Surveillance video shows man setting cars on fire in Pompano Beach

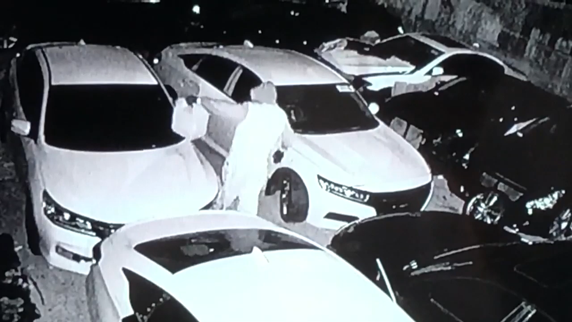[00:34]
He's walks up to these cars. This is right along Northeast 28th Street.